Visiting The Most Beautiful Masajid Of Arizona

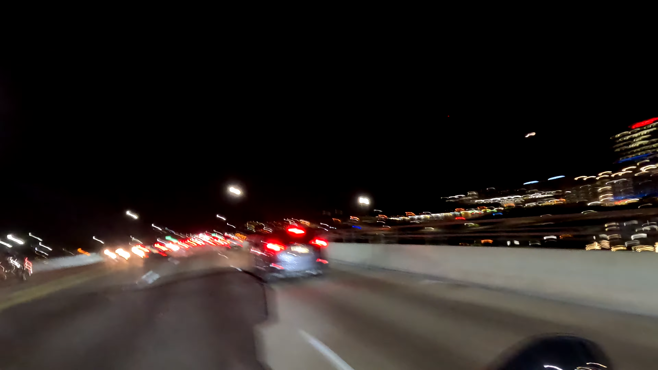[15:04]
Look at this beautiful waterfront with the beautiful lights from the buildings and then the beautiful crescent hilal moon in the back. Mashallah, mashallah, we're in Tempe.
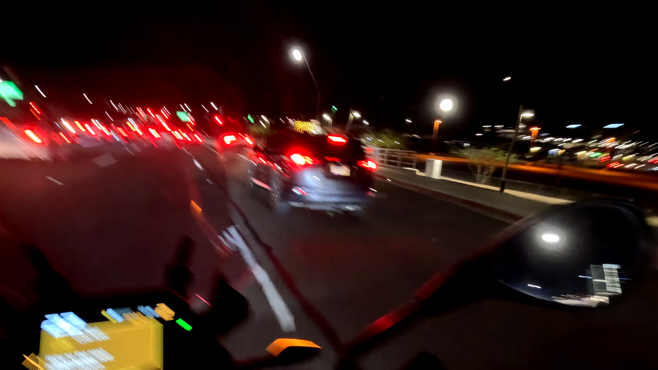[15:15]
We're going to be in the masjid in just around 5 minutes. Arizona, at the Arizona State University, and look at that.
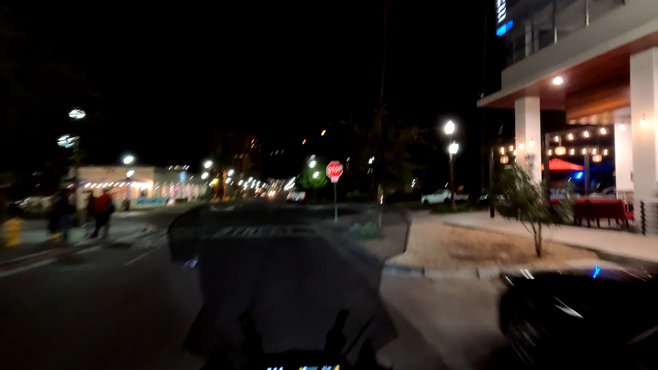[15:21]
We're about to arrive at the masjid. Allahu Akbar.
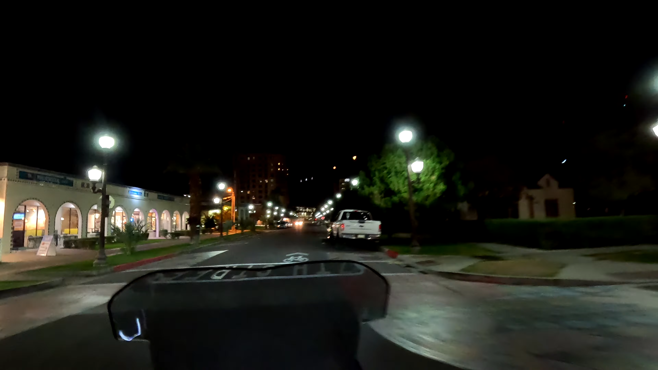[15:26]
This is Tempe Masjid, right in the heart of the campus. And the masjid is right here.